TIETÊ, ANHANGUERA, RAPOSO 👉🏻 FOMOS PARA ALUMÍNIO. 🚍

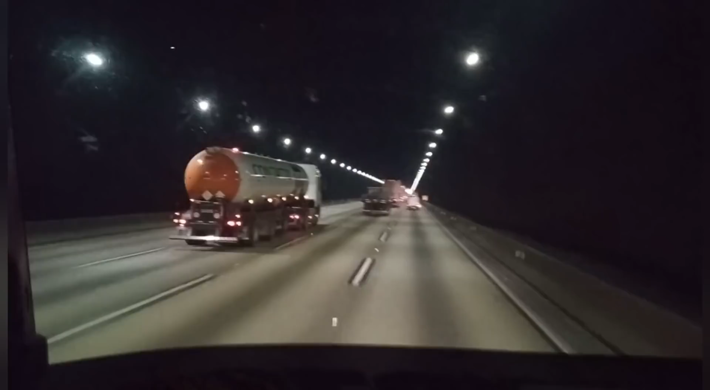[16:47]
Aí afunila tudo ali, sabe? Ó, aí aqui saímos fora, rodamos um trechinho.